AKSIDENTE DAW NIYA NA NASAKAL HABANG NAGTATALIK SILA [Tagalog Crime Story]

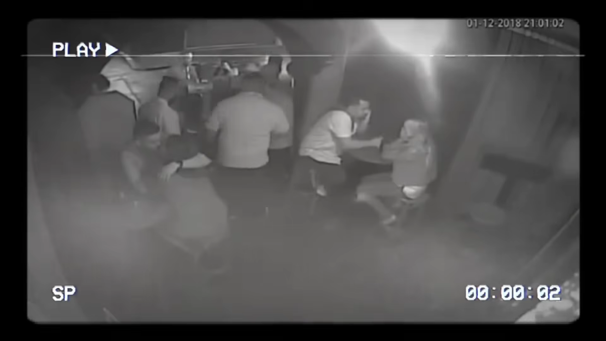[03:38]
Matapos ang isang oras, pumunta sila sa isang lugar ng tinatawag na Blue Stone Room.
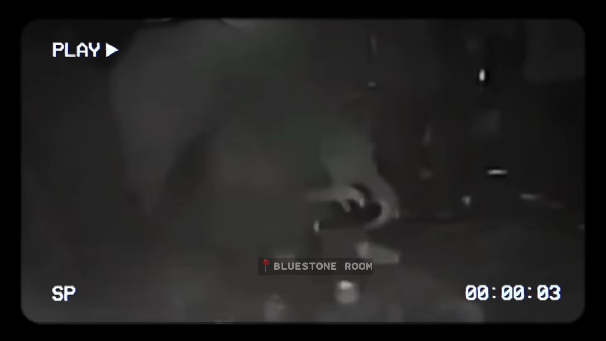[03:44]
Sa isang anggulo ay makikita si Grace na umalis sa table tapos ang lalaki na kanyang kadate ay mukhang may kinukuha sa loob ng kanyang handbag at makikita na parang may hinahanap ito.